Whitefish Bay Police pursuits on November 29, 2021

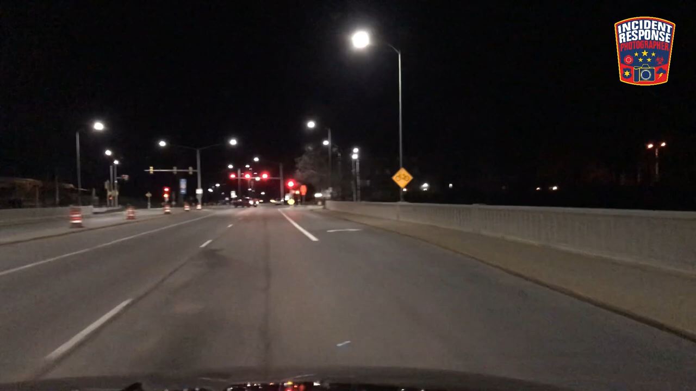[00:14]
Going west on Hampton from San Ramon Approaching Lido, speeds 65 mph Silver Hyundai approaching port Music Coming up to Marlboro Music
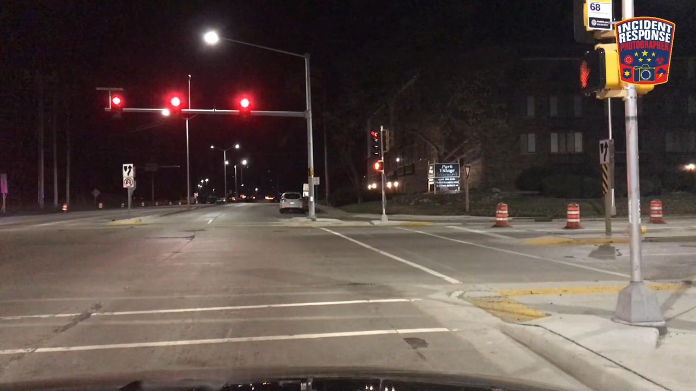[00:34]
40, turning north on port From Hampton Then lane 1 Music